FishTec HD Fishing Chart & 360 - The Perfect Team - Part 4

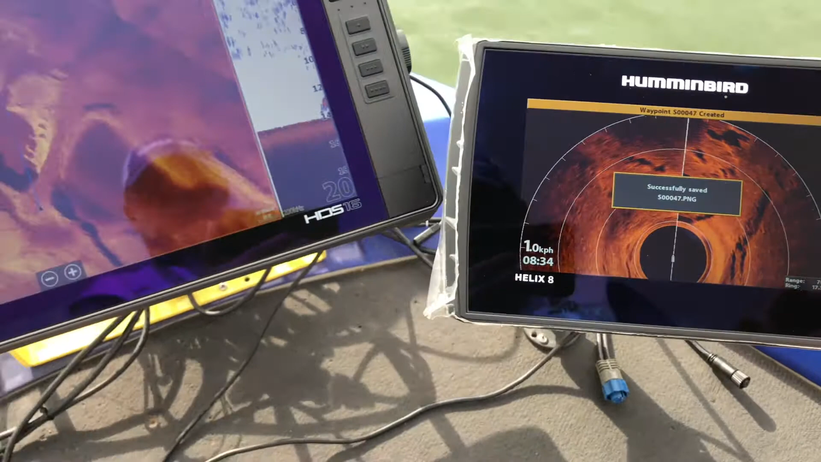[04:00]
this is how you want to do it there's more fish okay it's time to get the rod chat later